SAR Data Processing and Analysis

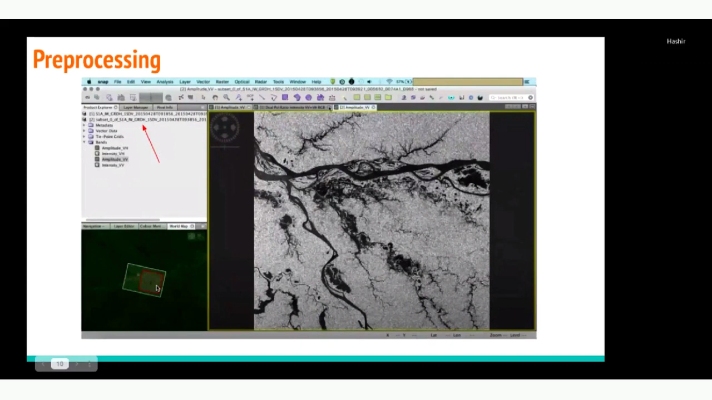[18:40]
in pre-processing the two main things we discussed in the previous uh lectures is the geometric and radiometric calibration so uh calibration is the important uh because we want to have each pixel directly
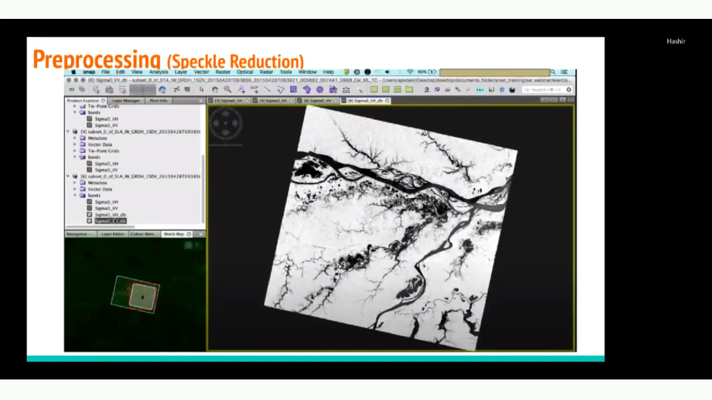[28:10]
all right so uh for the analysis what i want to do is uh i want to make this water prominent so there are two ways like i can make or and then i can uh change